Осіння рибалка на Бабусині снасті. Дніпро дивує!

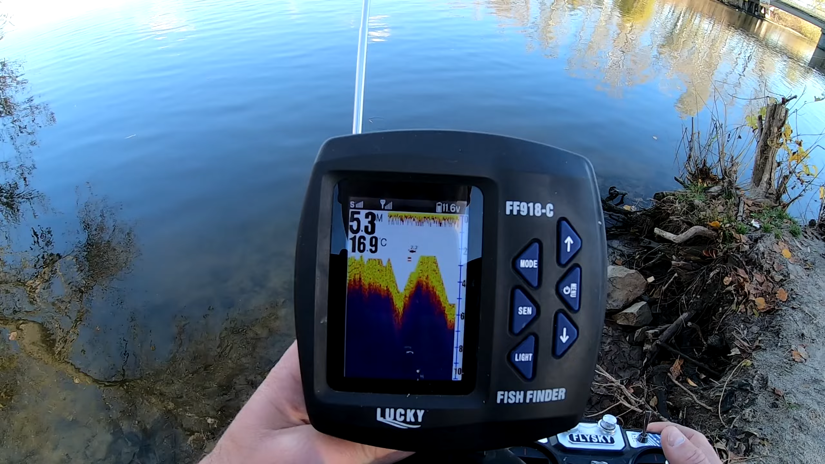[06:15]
On screen: water 16.9°C
Ну все, якась мілка стоїть одна. Ну такий бугорочок пішов, блін. О. Та нема ніфіга пока.
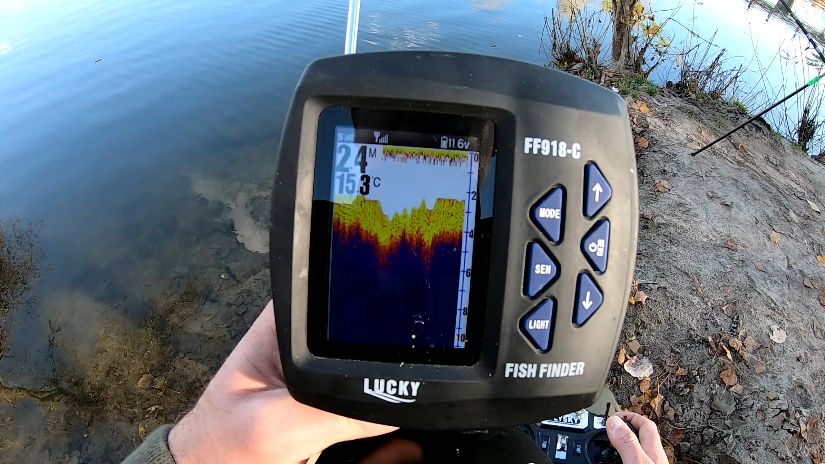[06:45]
On screen: depth 2.4 m, water 15.3°C
хоч дві штучки, це, не знаю, метрів 50 десь плюс-мінус. Зараз пошукаю. Право, вліво, блін. Може вона поглубше відійшла. Ну, день, може ближе до вечора підійде.
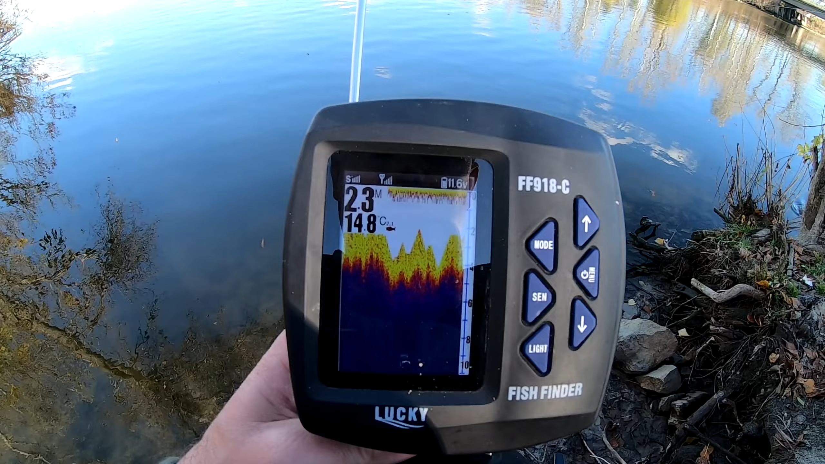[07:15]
On screen: water 14.8°C
Ну, трішечки знайшли. Блін, це ж зліва від нас. Ну хоч щось. Тобто, в принципі, посидіти можна.